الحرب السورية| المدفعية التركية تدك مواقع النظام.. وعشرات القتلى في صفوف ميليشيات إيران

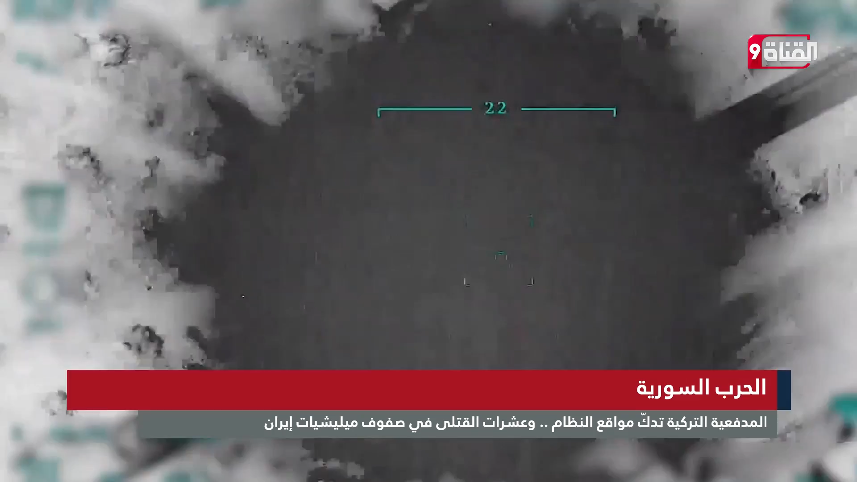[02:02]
تعرض لها الجيش التركي والتنصل من اي مسئولية عن الهجوم حيث اصدرت بيانا دعت فيه تركيا الى لغة التعقل والحوار وهو ما
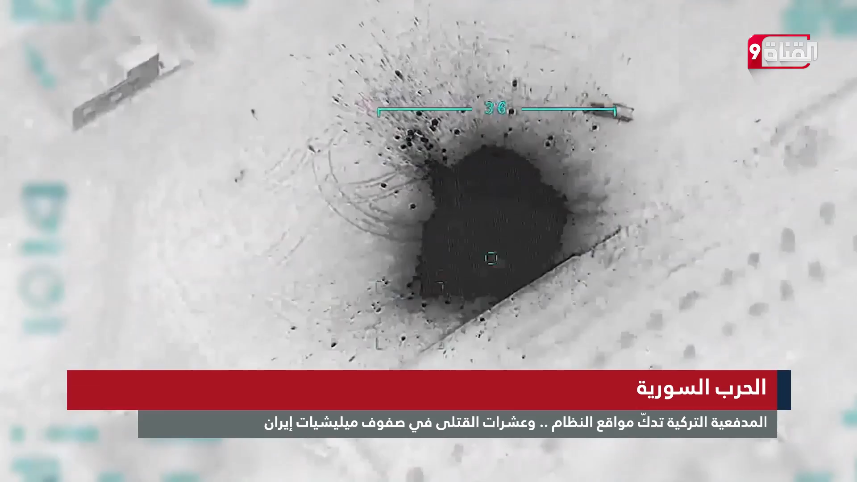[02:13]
يسلط الضوء على حجم الخسائر الكبيرة التي تعرضت لها هذه الميليشيات في الضربات التركية خلال اليومين الاخيرين فضلا عن قلق موسكو وطهران من مواصلة انقرة العملية العسكرية ضد النظام السوري وتداعيات ذلك على صعيد مستقبل التفاهمات في وقت يسعى فيه